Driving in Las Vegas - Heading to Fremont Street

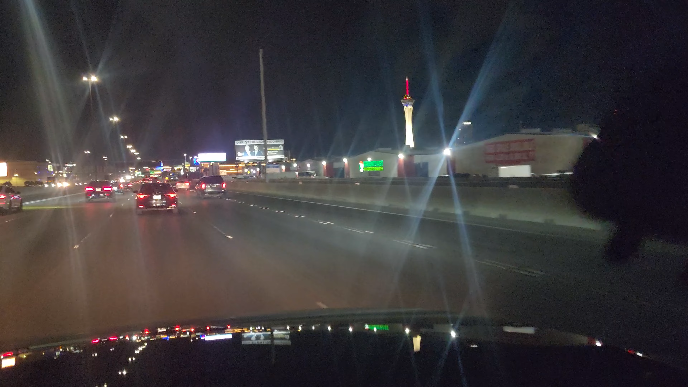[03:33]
home Starting to know my way around better and better Every time I'm here Hey, Jerry's Nugget There's one of my spots that I like I got the 4 millionth players club card They're legit My number is 4-0-0-0-0-0-0 Un-friggin' believable That's pretty cool, huh? I walk in there and I'm like I'm player 4 million And they're like, what?
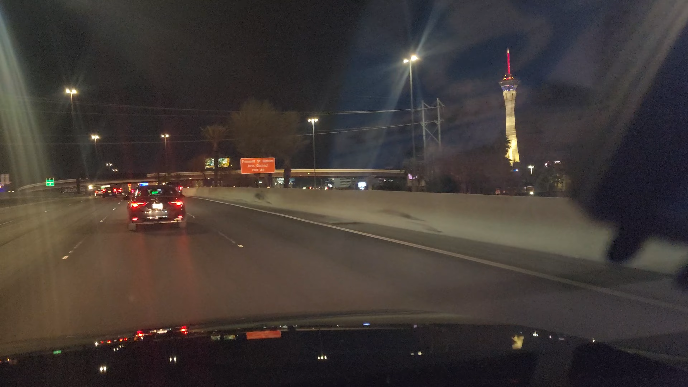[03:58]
I'm like, check it I'm gonna get the royal treatment in there They didn't give me anything special But I just think it's cool To have player's card number 4 million Because Jerry's Nugget has been there forever I mean, it's like It's old It's been there since probably the 1940s at least It's up on Lake Mead Boulevard At Las Vegas Boulevard As you head north Toward the Las Vegas Motor Speedway But enough about that We just passed Stratosphere Up ahead you can see the lights Of Freakmont Street Freakmont As they call it Or some people call it But anyway
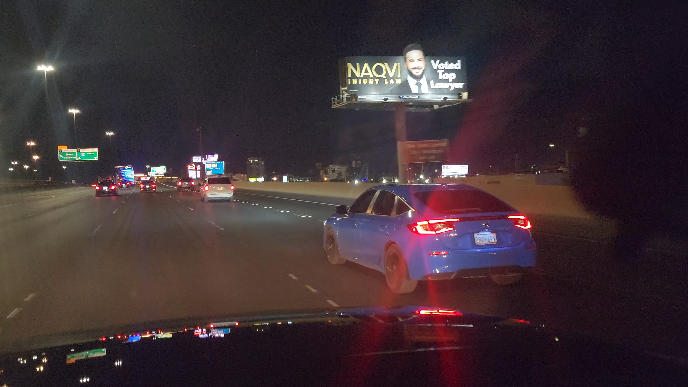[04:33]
That big blue one up there With all the moving lights Is the Circa And I'm not gonna go Charleston Boulevard I'm gonna go ahead and go all the way around And curve on to the next One that drops us in Right behind the casinos I found that Charleston Boulevard would get there fast But you're better off going up And then cutting across on I think it's 515 up here There's a junction for the The spur that goes off toward Henderson
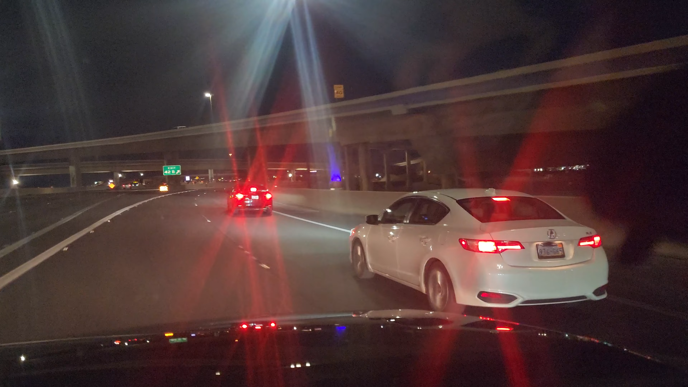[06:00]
And I gotta catch that downtown exit I think I should slide to the right When we get up here Because That exit comes up on you quick Oh shit It's gonna make me We're gonna stay over That's right I know up here the exit Comes up really quick though I gotta find it And it's like a big Sweeping loop To the right hand side up here So I'm gonna kick over right now Since that's the exit I want For Casino Center Downtown LV Casino Center There it is
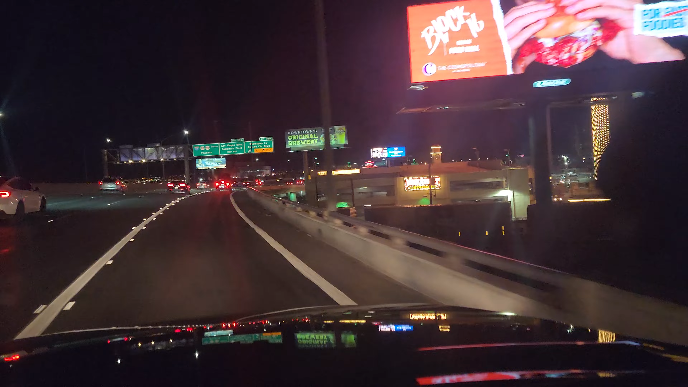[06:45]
But This is it Once you see the Main Street Station You better be getting over You can kinda take it from two It looks like I thought it was only one And there's The back side of the Grand Oh I gotta go in the Grand They have the new stadium Craps in there too I wanna check that out So we'll see Gotta find a spot to park I typically park at One of the The One Club properties That's part of It's Circus Not Circus Circus The D Las Vegas And Part of Circa But
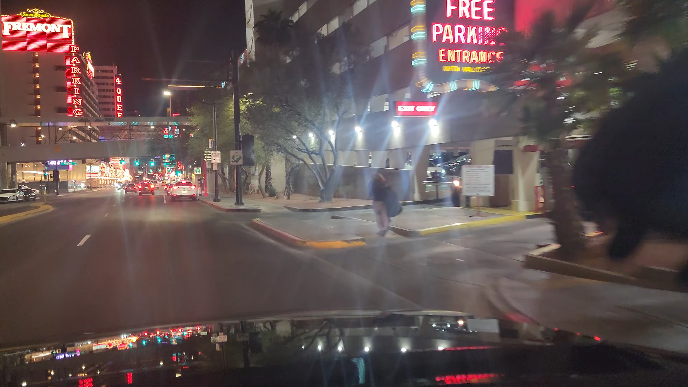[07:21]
I'll see if I can get a spot Somewhere Maybe on the street Up here Cause I do have Uh Oh there's lots of parking On the street Shit dude That's I'm gonna Continue up Because until Basically
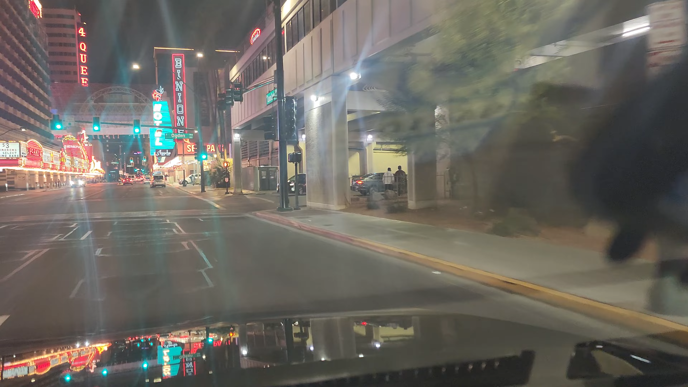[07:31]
3am Is when they stop Fremont Street Here we are Lookie there Pinions And The Four Queens And the Fremont
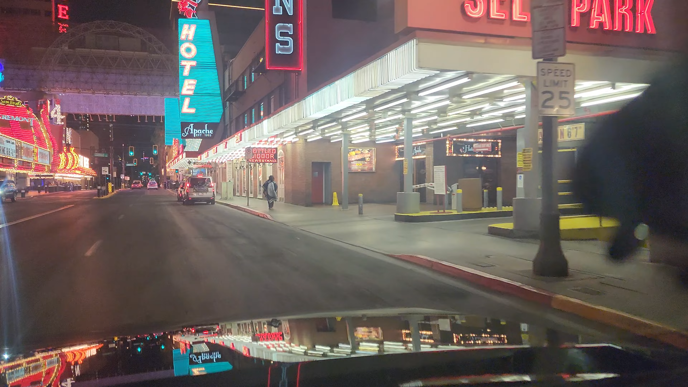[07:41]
This is where it all happens People
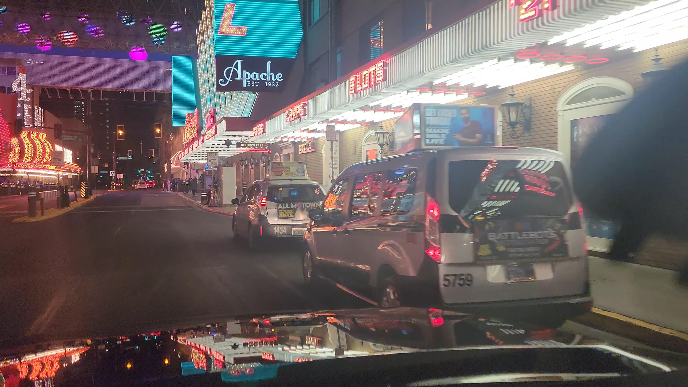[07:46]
All the fun And the Fremont Street Experience And we got a Red light